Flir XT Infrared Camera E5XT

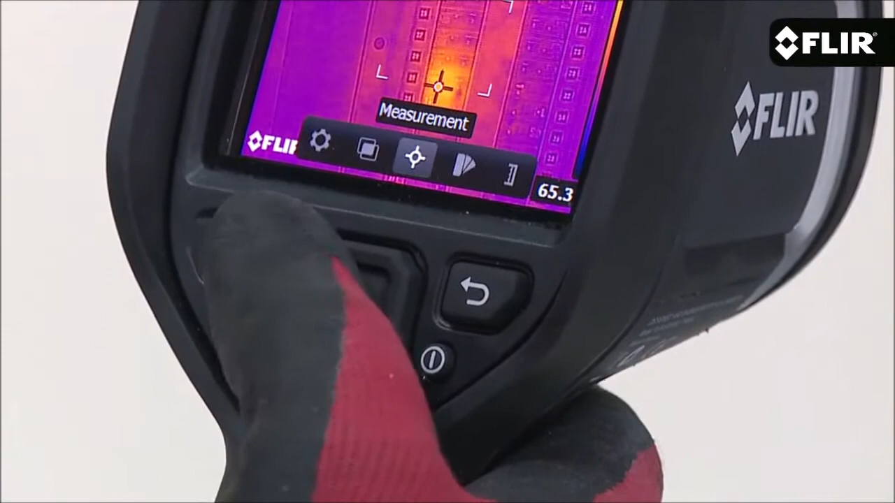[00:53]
can go to the simple interface where you can access parameter settings like emissivity and reflected temperature the
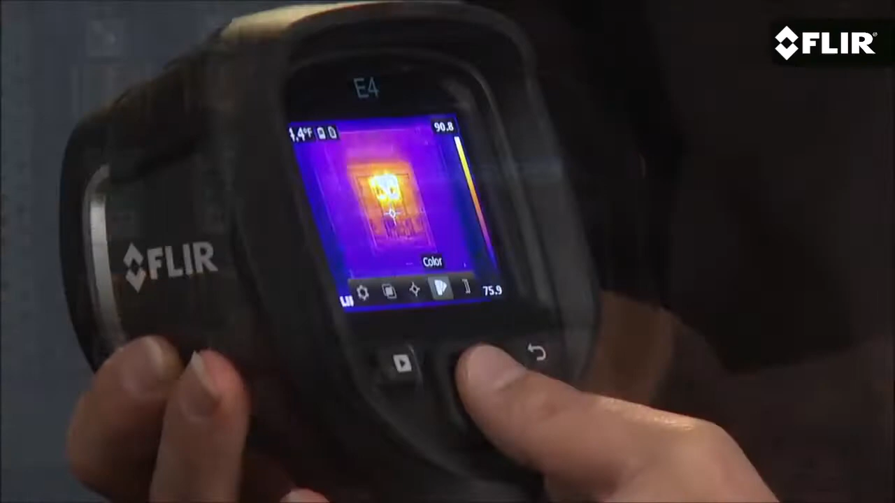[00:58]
color palette you like that shows the thermal pattern best and thumbnails of stored images you review any
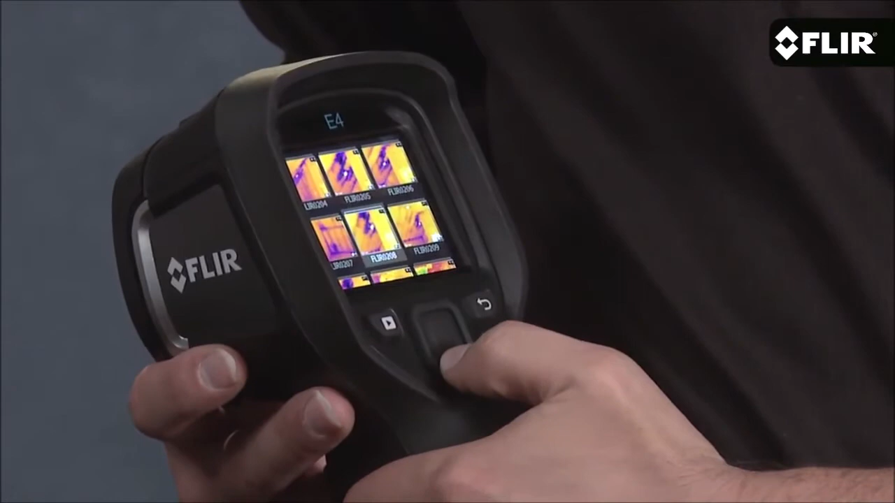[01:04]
time on the screen or download later with the USB cable the
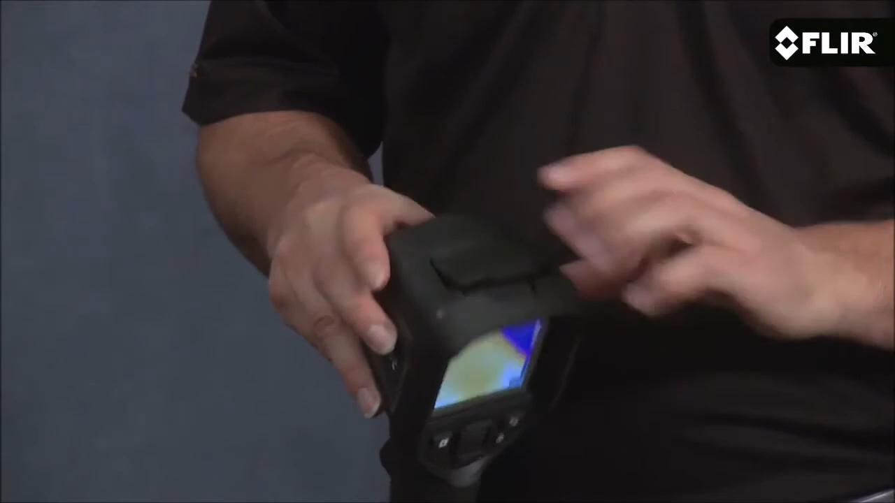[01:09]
e4 automatically determines the temperature range in the scene but if you find a certain image
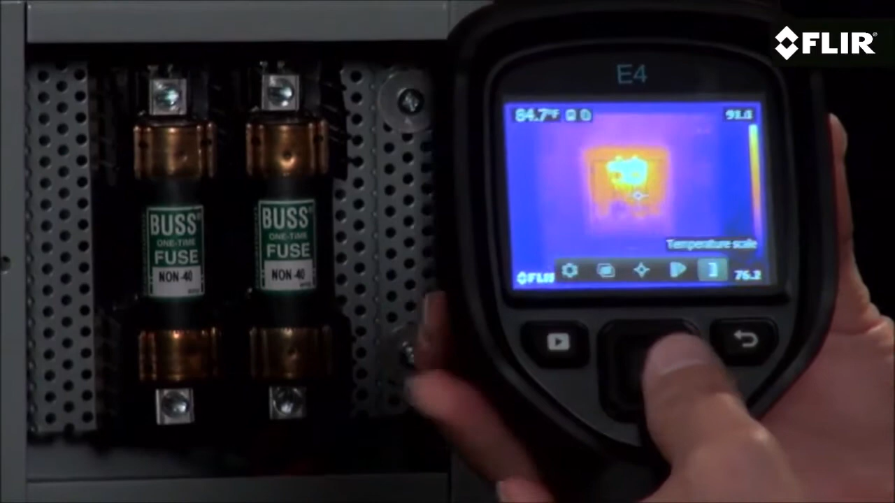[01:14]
On screen: spot 84.7°F
contrast that gives you the detail you're after you can lock it in for better results the easy
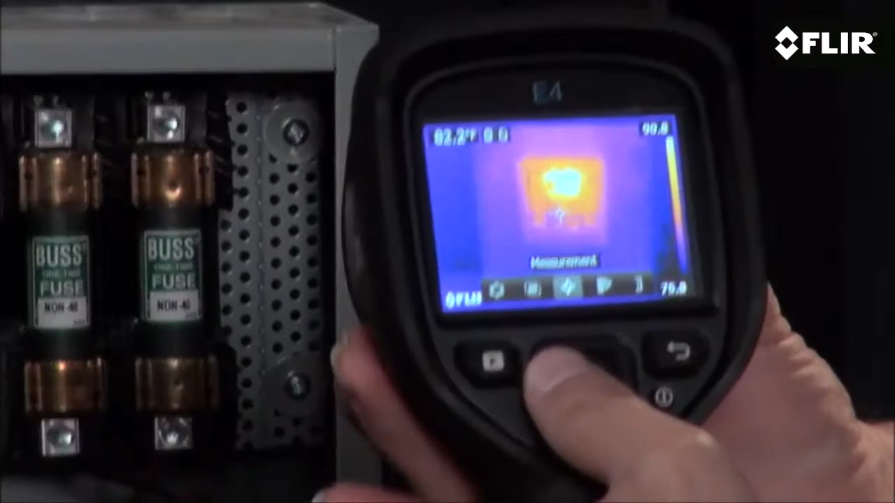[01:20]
interface also gets you to imaging modes like MSX
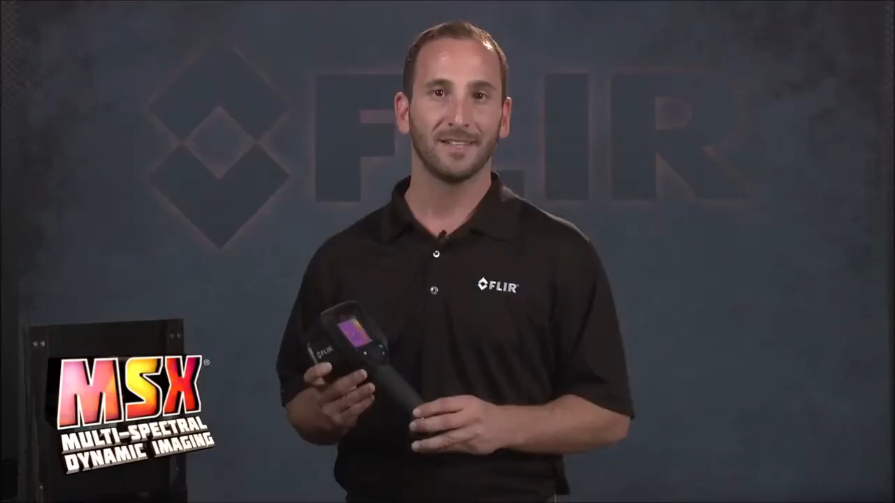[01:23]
what I like most about MSX is how it adds
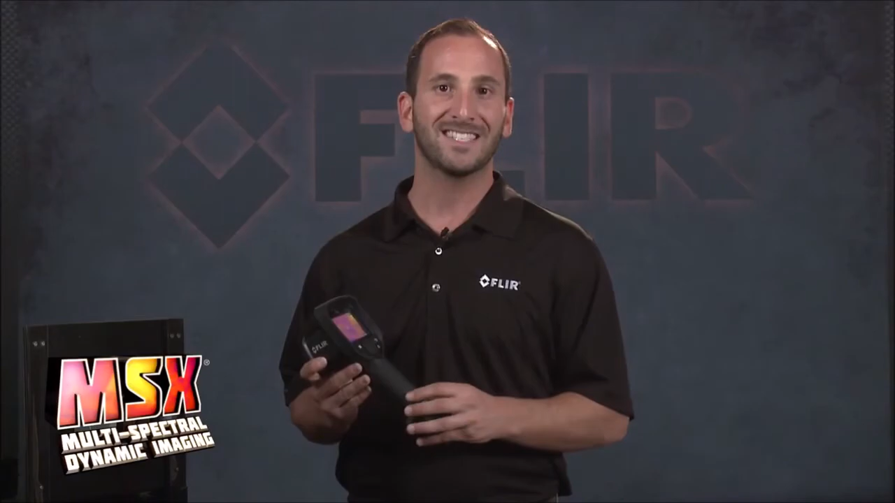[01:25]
key detail from the visible camera to the thermal image without diluting the thermal image it
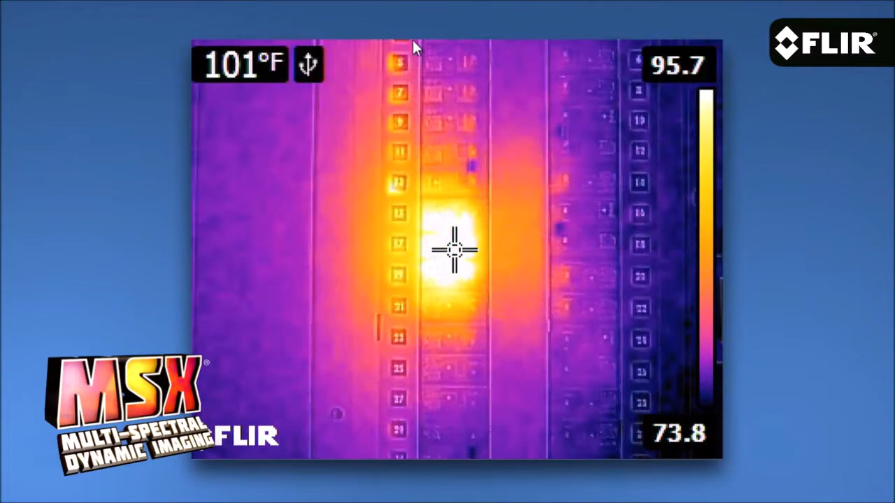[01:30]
On screen: spot 101°F
really enhances the scene and helps you recognize where the heat issue is right away this
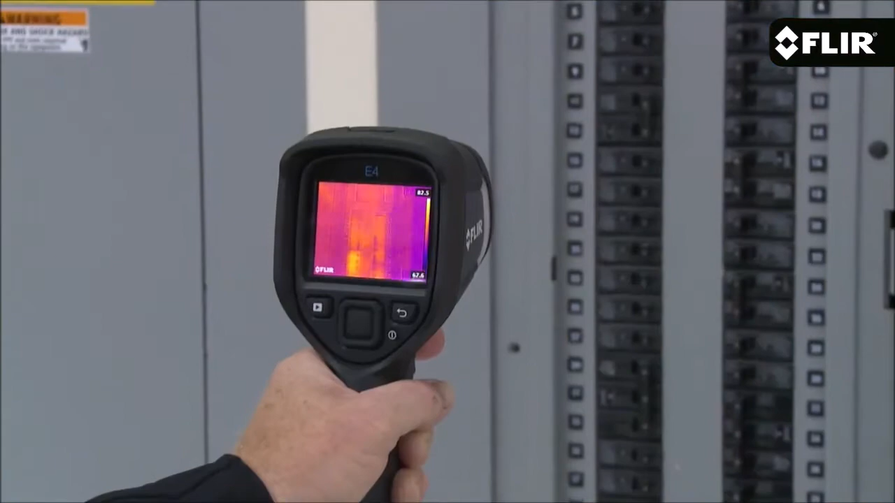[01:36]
is a great camera to get started with or to keep handy for quick scans and safety checks but if you're
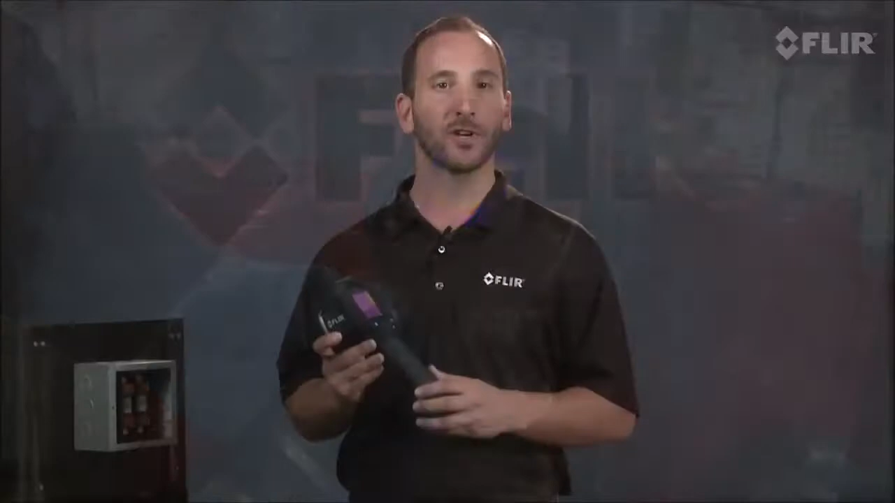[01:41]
looking for higher thermal resolution more on-screen temperature measurement tools and extra features be
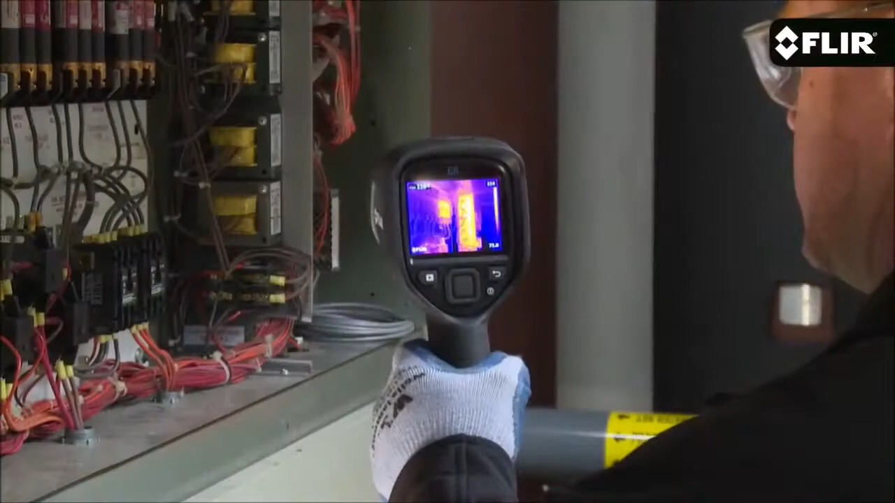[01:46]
sure to check out the e5 e6 and other new e-series cameras we now offer they
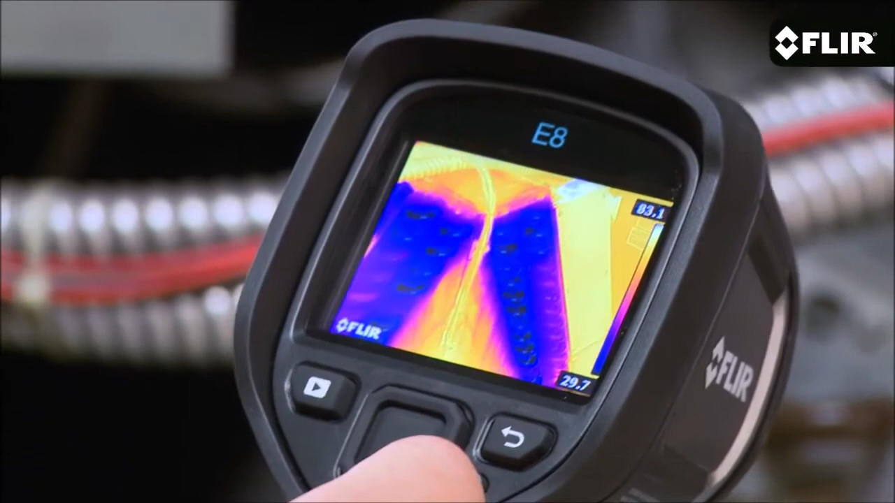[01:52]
all come with FLIR tools reporting software and our exclusive to 510 warranty it